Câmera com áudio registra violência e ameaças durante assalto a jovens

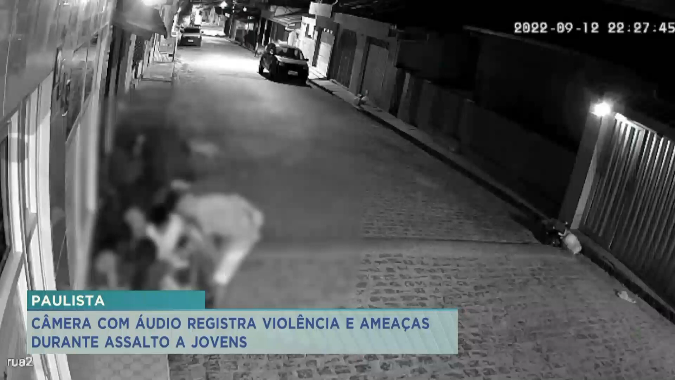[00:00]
Os jovens foram surpreendidos pelos suspeitos quando conversavam na calçada de uma casa. A câmera que registrou a ação mostra que um dos criminosos, o que está de camisa preta, já se aproxima apontando a arma para o grupo e o outro já vai pegando os pertences das vítimas, que tem entre 12 e 17 anos. A ação é rápida e violenta. O vídeo tem áudio e mostra a agressividade da dupla.
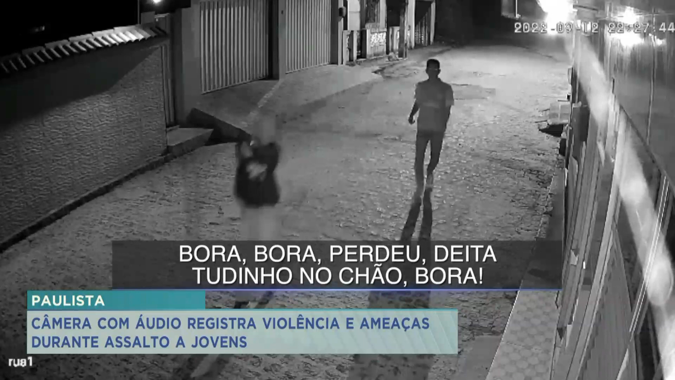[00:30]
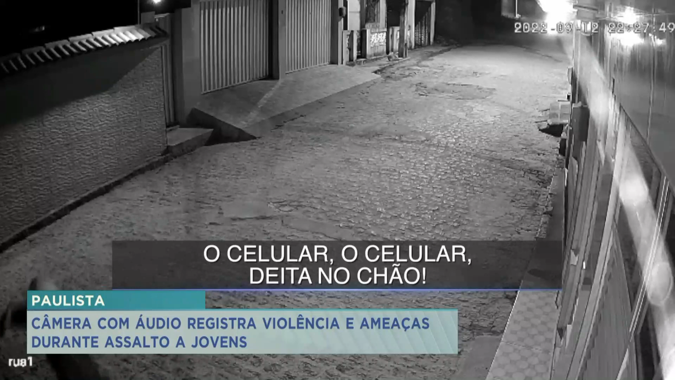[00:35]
Veja que o menino de 12 anos, que tem necessidades especiais, está em pé e leva um chute para sentar. O criminoso fica apontando a arma para o grupo a todo momento.